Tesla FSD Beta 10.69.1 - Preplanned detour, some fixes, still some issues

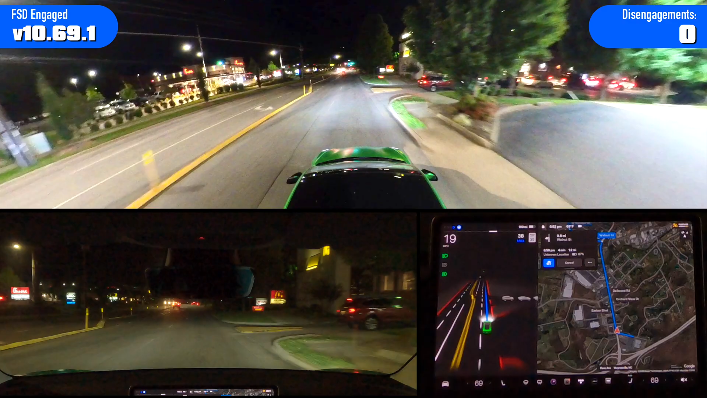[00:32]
All right, a little hesitant after it made the turn, but that's fine.
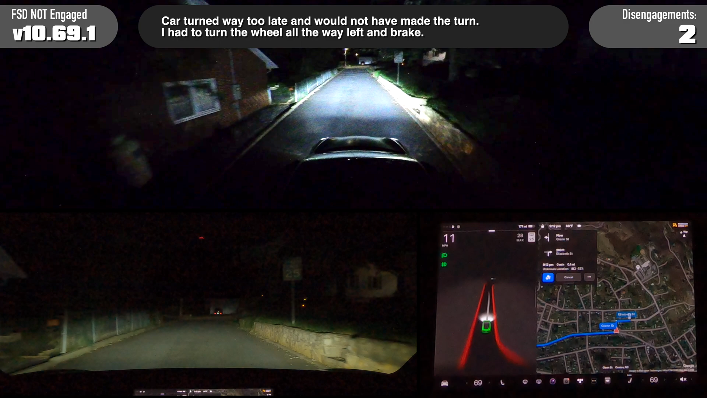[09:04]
It went way too far ahead there probably because it couldn't see but yeah that was total fail. I was way way too far ahead and was not going to make that turn. It also did not slow as much as I would have. So I hit the brake and turned and okay during the day it's fine at that dumpster but it seems like at night it doesn't want to go around it.